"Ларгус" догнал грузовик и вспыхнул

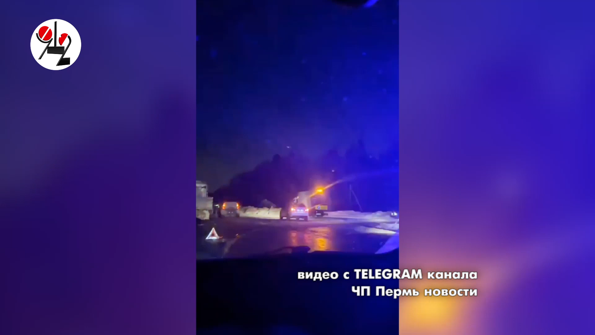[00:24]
Дорожно-транспортный пожар, в рамках которого до отла до остого до скелета выгорел отечественный подорожник Лада Ларгус.